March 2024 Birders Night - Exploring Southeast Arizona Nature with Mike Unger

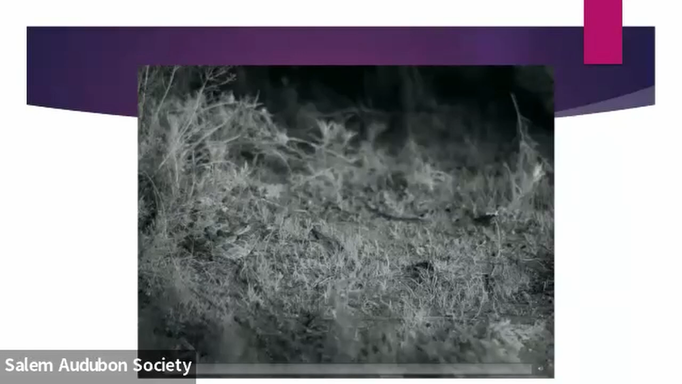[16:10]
It happens pretty quick. Okay, here it comes. Ooh, that's a close call now. Ooh, that snake thought it had it. But a kangaroo rat. And a lot of these mammals, like those little ones like that,
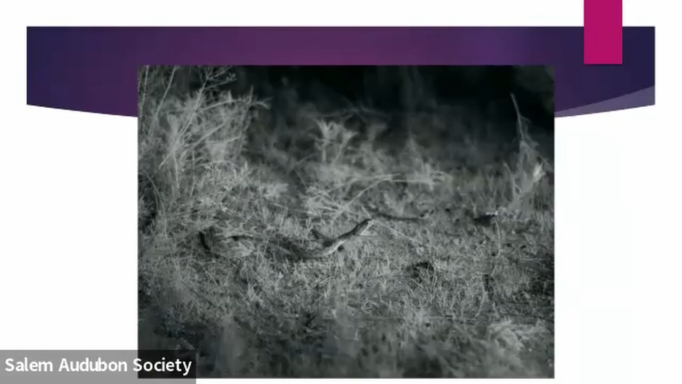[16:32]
get little burrows and stuff, and they have, like, make almost like a home and have different burrows around to sleep in. And also, they have little tunnels around so that they can get away from prey.
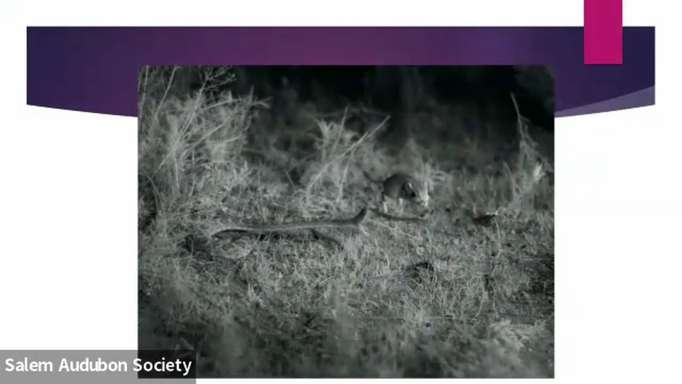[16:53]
That's a close call. And there are snakes in Arizona.